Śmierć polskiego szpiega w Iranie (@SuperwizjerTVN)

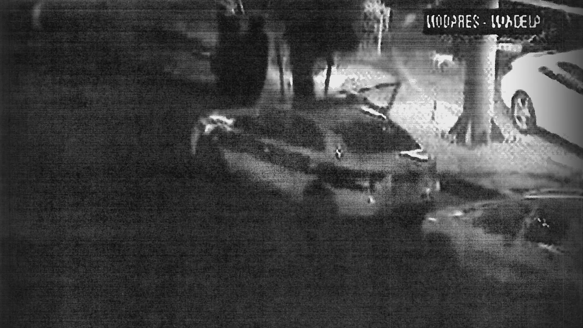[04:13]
Zdjęcia z kamery monitoringu miejskiego u zbiegu alei imienia Nelsona
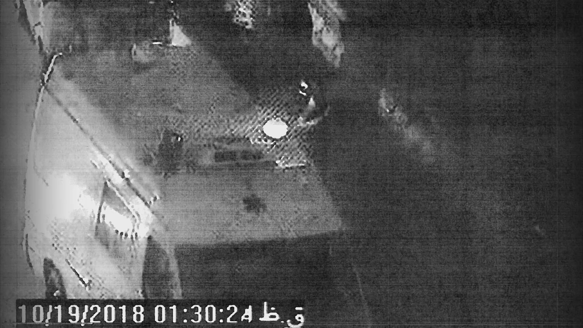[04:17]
Mandeli oraz autostrady Modares to jedyny ślad po tajemniczej śmierci polskiego oficera.
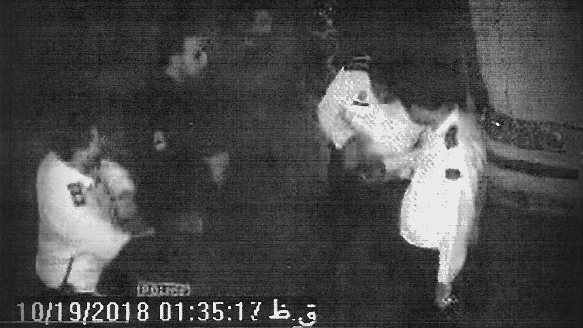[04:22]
Mimo kiepskiej jakości nagrania widzimy, jak samochód,
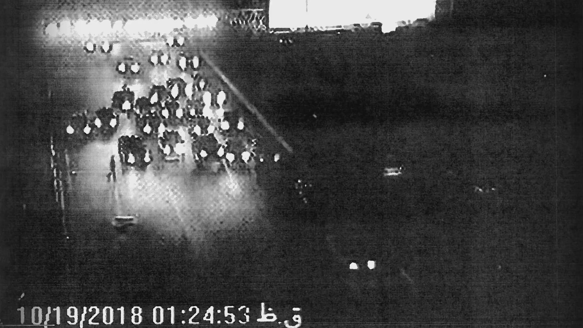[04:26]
który potrącił pułkownika Kalbarczyka, wstrzymuje ruch na całej autostradzie.